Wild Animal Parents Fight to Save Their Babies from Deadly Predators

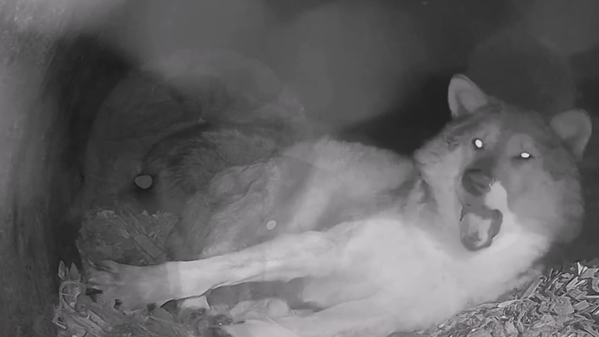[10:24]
Both the mother and father wolves will participate in caring for the young,